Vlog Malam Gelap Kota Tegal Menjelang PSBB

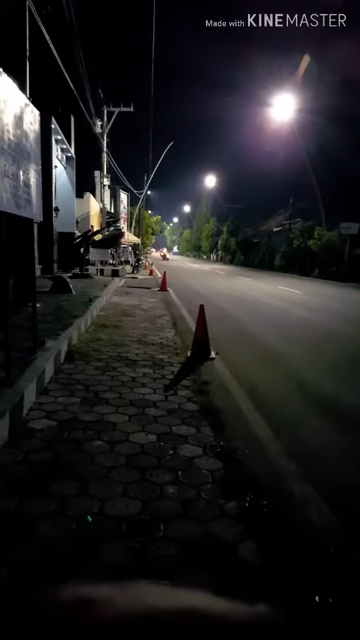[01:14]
ya posisi di jalan proklamasi ini kenapa terang karena di depan sana ada pemeriksaan
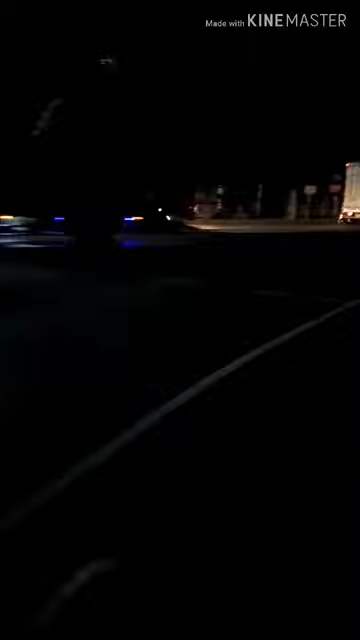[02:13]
di sini sebelumnya ada pembatas yang menghalangi kendaraan menuju pusat kota dihalikan ke Jalingkut Hai ternyata menjelang PSBB malah dibuka hai eh Hai atau kenapa nih
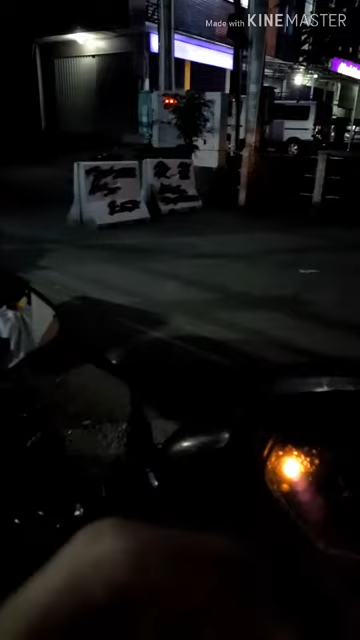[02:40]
Oke guys ini di Jalan Gemara menuju ke pasar pagi masih terbuka tuh masih bekas coret-coretan dan kemarin syarikat ototisasi untuk sepeda motor ya mobil nggak bisa masuk sih sekarang keadaan di Jalan Amayani di depan pasar pagi malam hari kita lihat ya
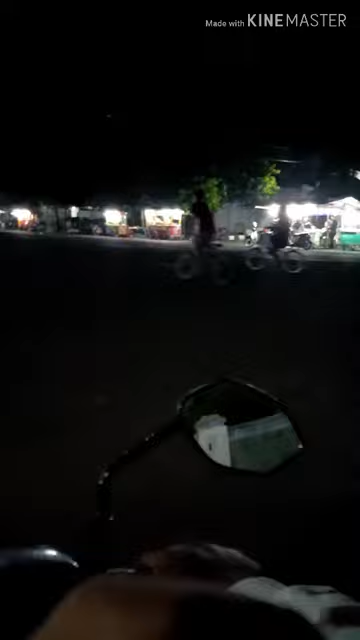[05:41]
dari alun-alun menuju stasiun koriato nah masih banyak berjualan tapi ya sepi gak ada yang beli mereka hanya bertahan hidup ya ya alun-alun sepi ini yang mau dibikin taman
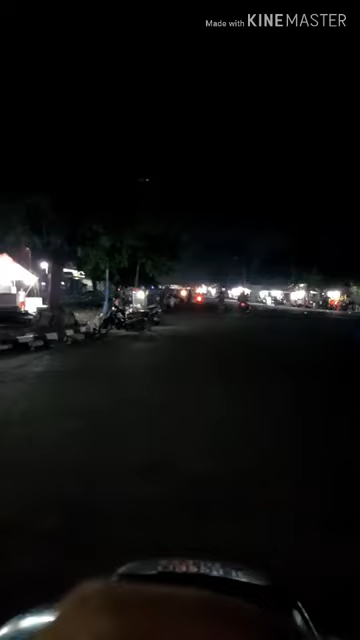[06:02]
dan proklamasi ya begini keadaannya keadaannya terima terima terima